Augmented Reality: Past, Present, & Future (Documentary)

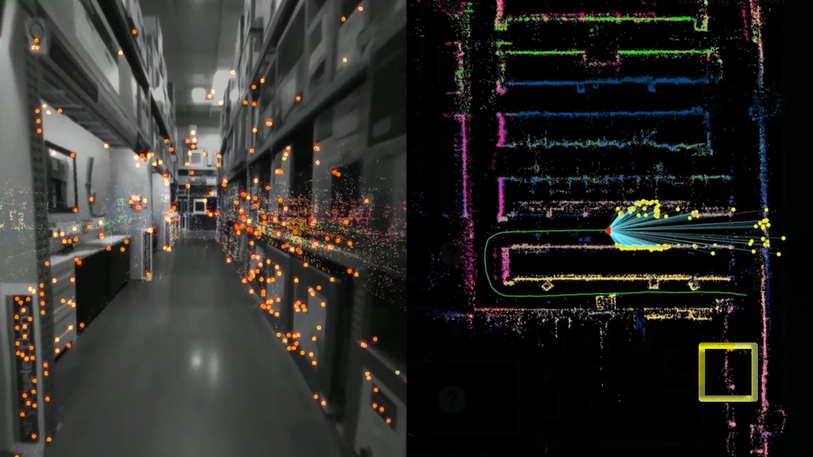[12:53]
Sparse point clouds use much less memory and CPU time to track against, and with the support of the inertial system, the optical system can work just fine with a small number of points to track.
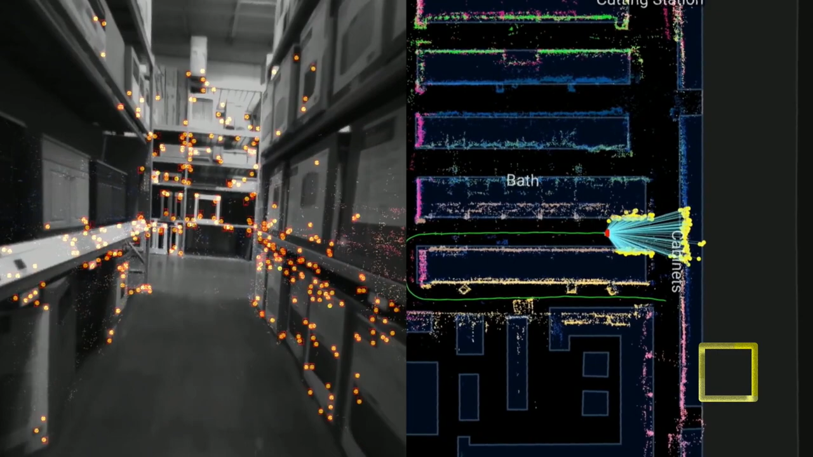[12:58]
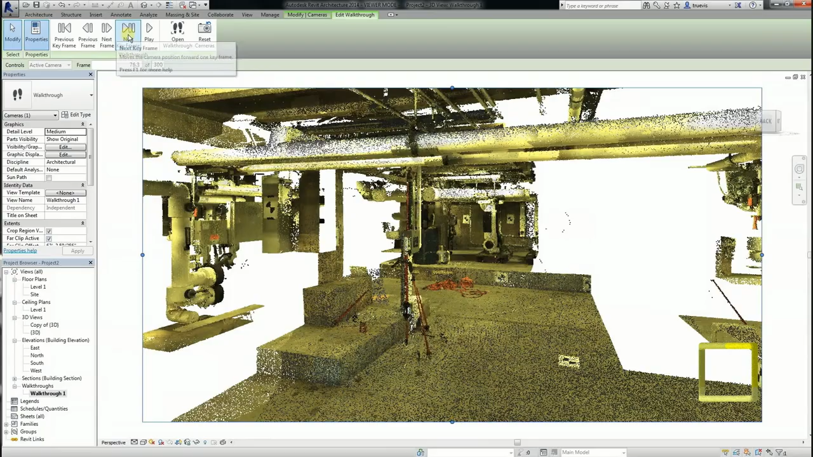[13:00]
This is a different type of point cloud to a dense point cloud that can look close to photorealism.
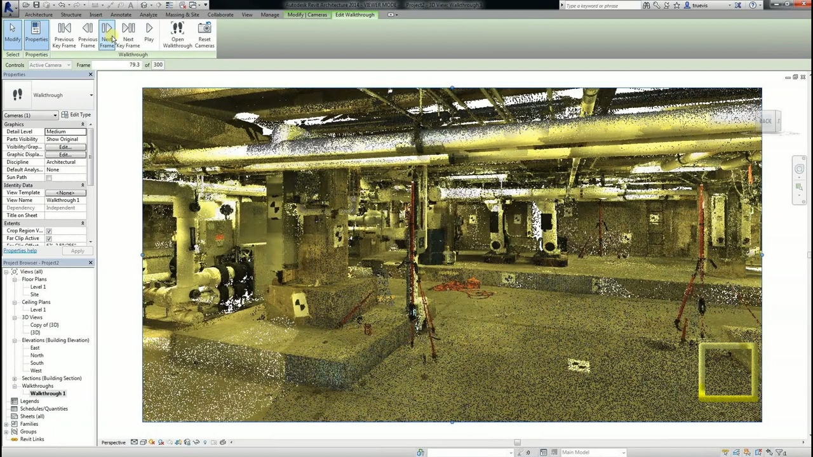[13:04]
Note some trackers being researched can use a dense point cloud for tracking, so it's even more confusing.
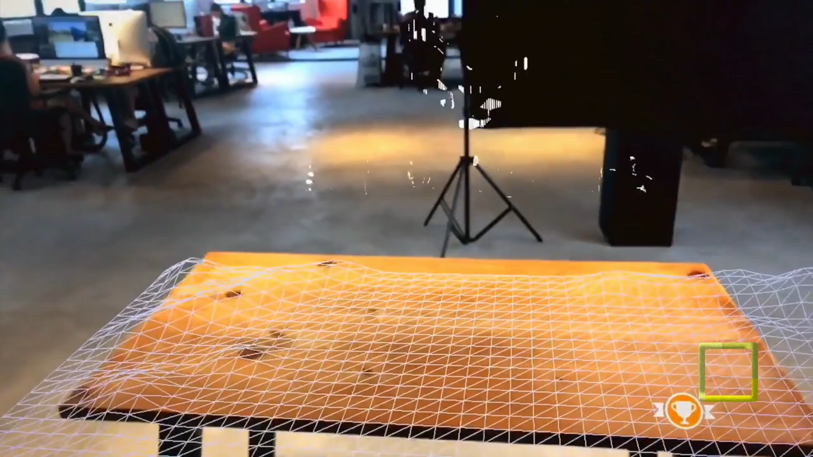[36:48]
In order to interact with the world, the system needs to capture or download a virtual 3D model of the world in front of me.
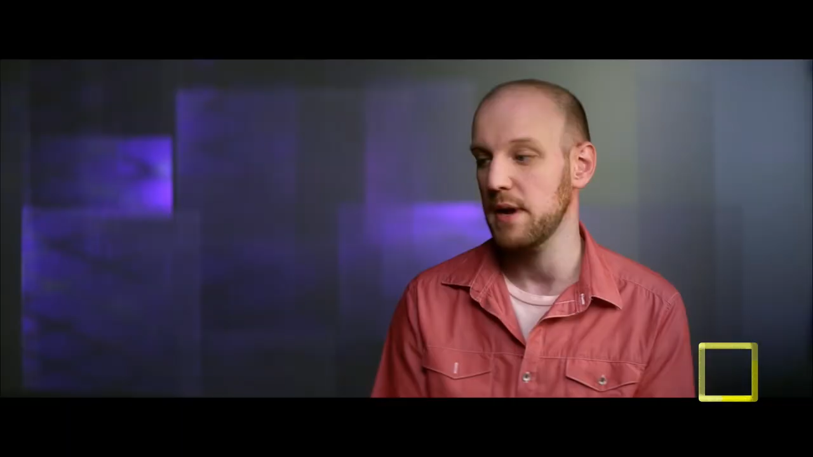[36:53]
But that's only the start. The next problem becomes how to ensure the layout of the content
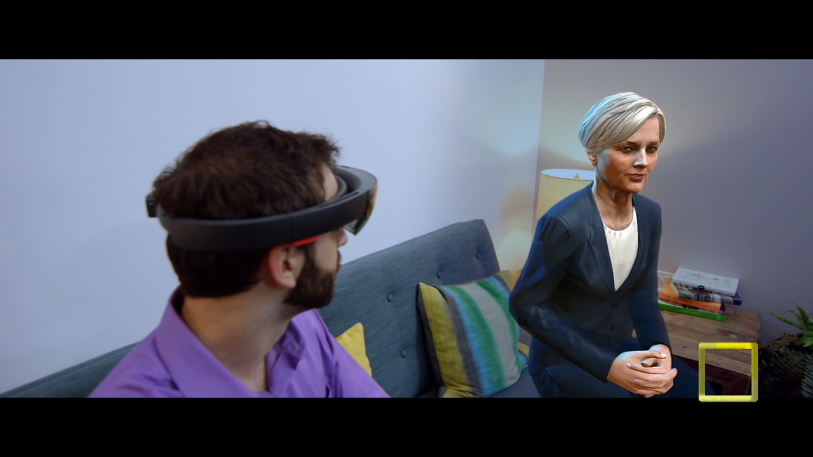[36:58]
becomes procedurally responsive to the space limitations of each user. The key thing on HoloLens is the world awareness. As we scan the room, we exactly know where the walls are,
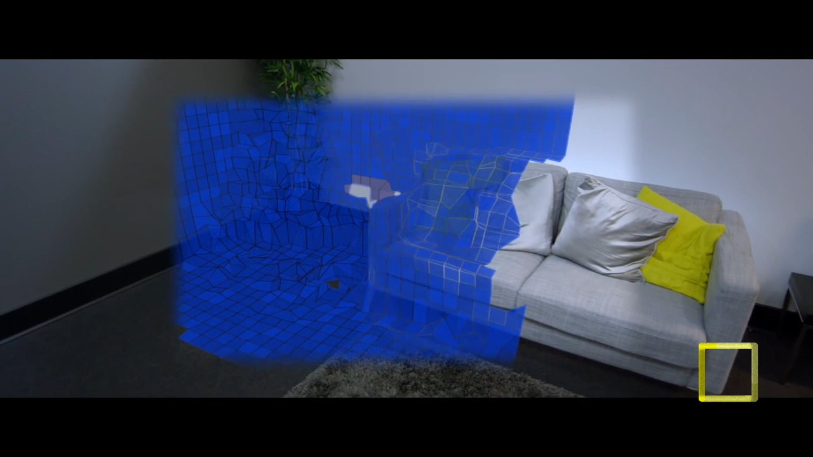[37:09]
where the ground is, where the tables are.
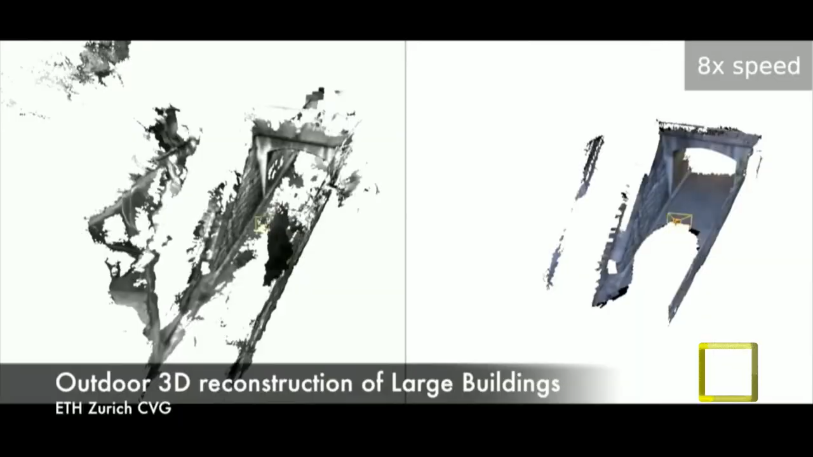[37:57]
dense, large-scale 3D reconstruction on a phone with a depth camera.